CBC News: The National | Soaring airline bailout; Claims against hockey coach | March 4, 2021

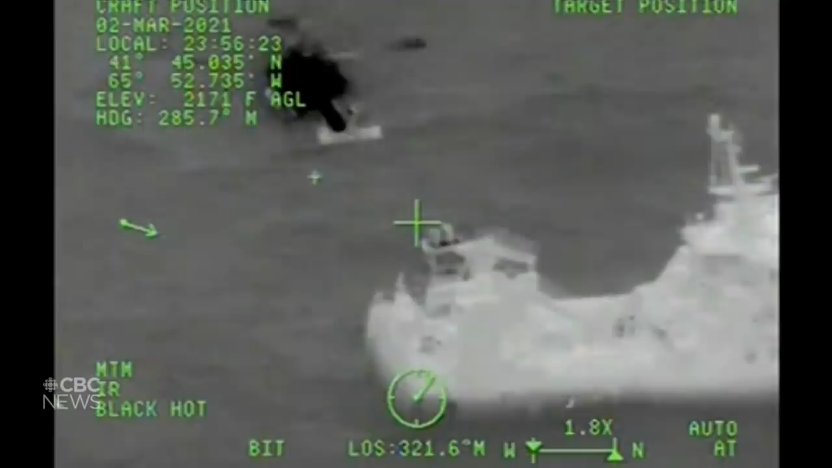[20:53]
COAST GUARD HELICOPTERS STEPPED IN, LIFTING 21 CREW MEMBERS TO SAFETY.